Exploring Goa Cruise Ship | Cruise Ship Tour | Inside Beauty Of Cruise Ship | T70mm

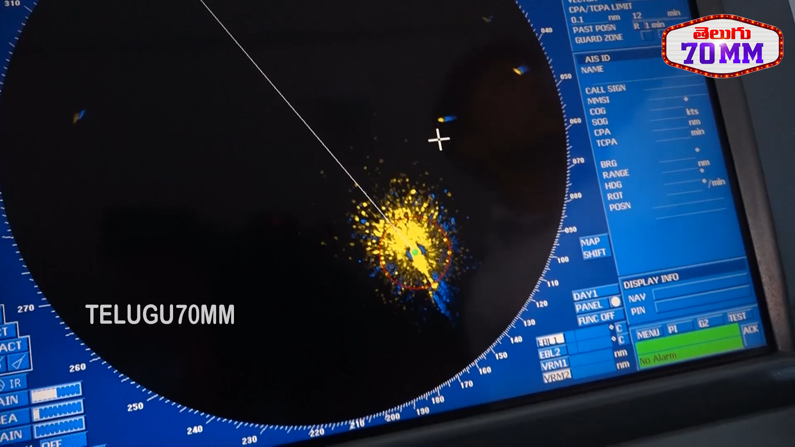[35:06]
There is a small boat in the sea. Oh, a small boat is coming. Yeah. So, this is that boat. Oh.
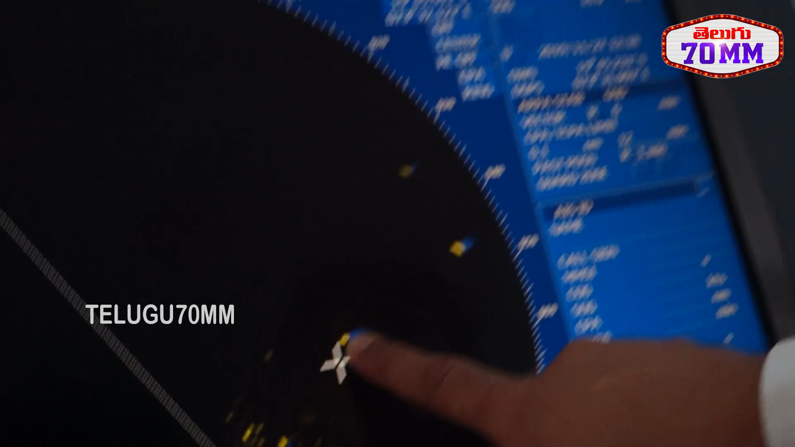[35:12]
Then there are another two more boats. So, this is how, in the night you will see this entire place is covered with boats. So, we have to navigate through them. On the naked eye it is very difficult.
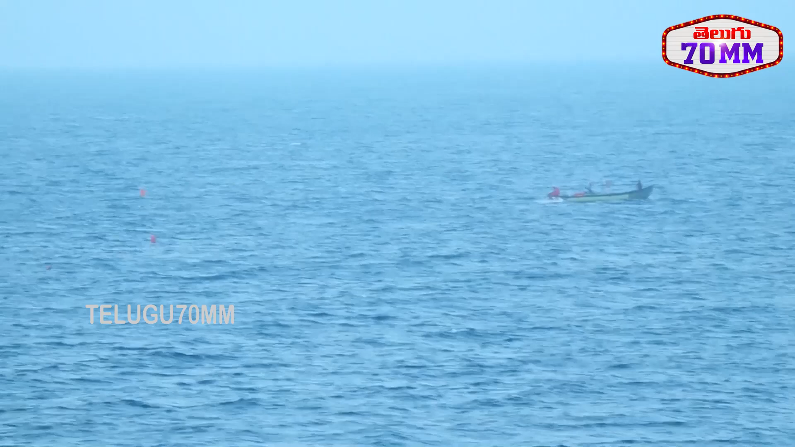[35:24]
Difficult. See, look at them. They are continuously watching and with binoculars. Yeah.
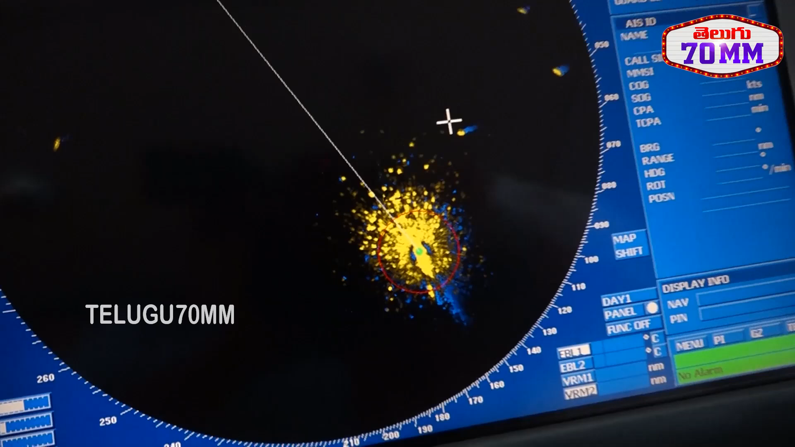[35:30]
We have got binoculars and we have got people continuously scanning the horizon despite this technology.
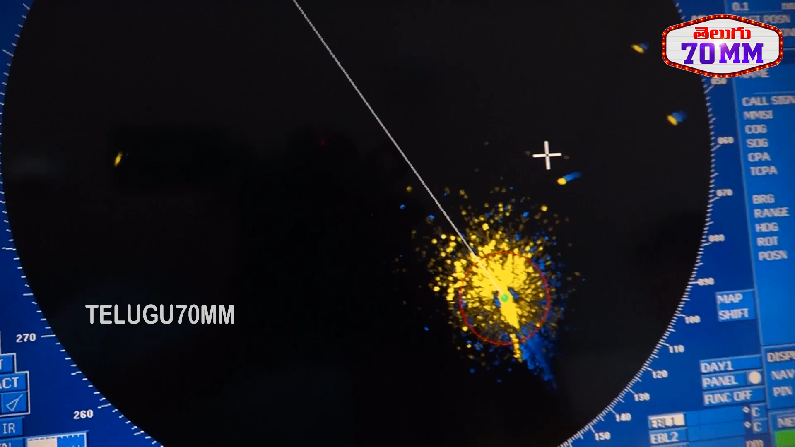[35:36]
So, these are the radars which are also continuously scanning the horizon and here you will see the antennas.